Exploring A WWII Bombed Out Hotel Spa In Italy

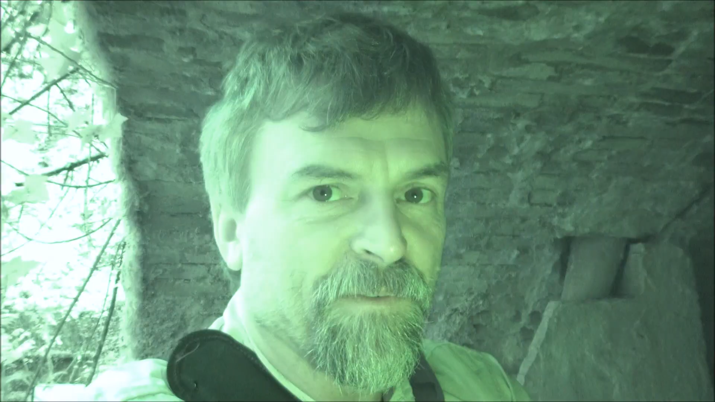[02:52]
I forgot that I had my cell phone on me so we'll use that light to explore.
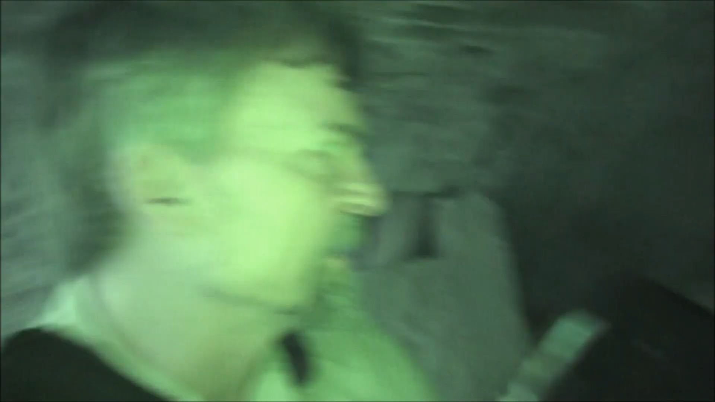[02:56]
Look. Knew this was like a wine cellar.
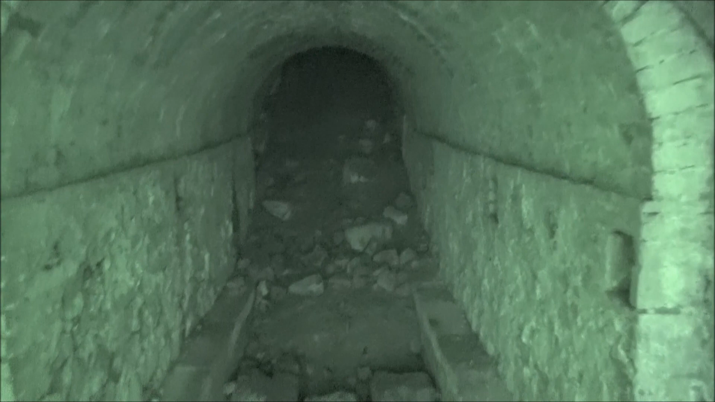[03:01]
Oh it stinks. Smells like bodies back here. Watch your step.
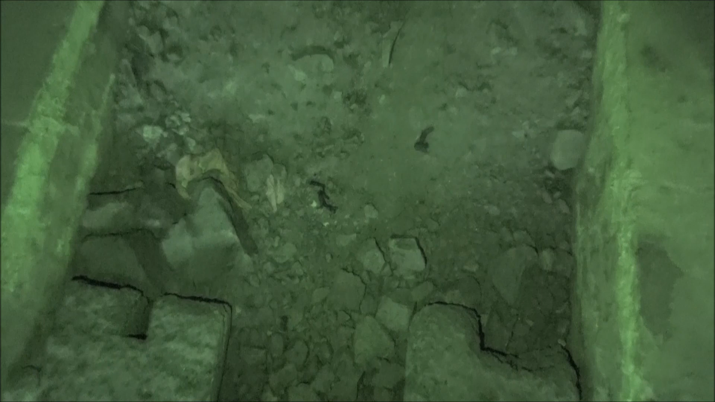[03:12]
Little poops. That looks like a weasel poop to me. Or ferret poop. I thought I saw something looking at me. I wonder if it says his locust collapsed. We can't go any further. That probably went into a big wine cellar. I bet if we go up on top there'll be a big hole in a grill. Oh look at that thing. Oh that's hideous. Giant spiders.
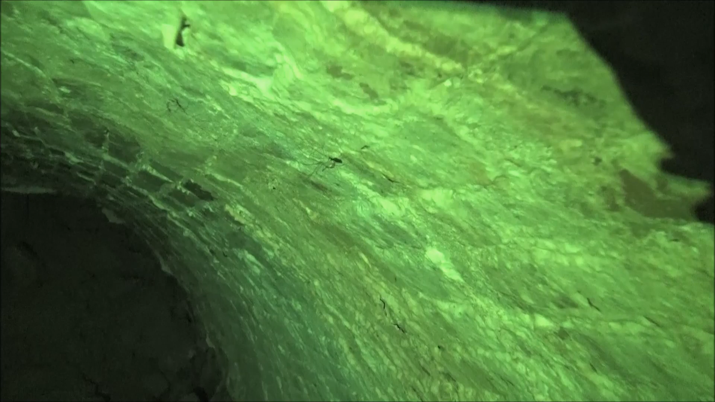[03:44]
Look at that giant spider. There. So let's go ahead and get out of here before we have spiders on our backs.
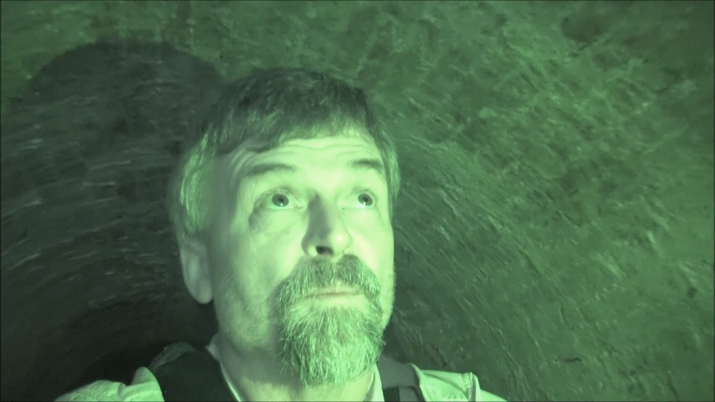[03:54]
Or millipedes or centipedes or whatever they were. I wonder what this big piece of machinery is. I just can't quite figure it out.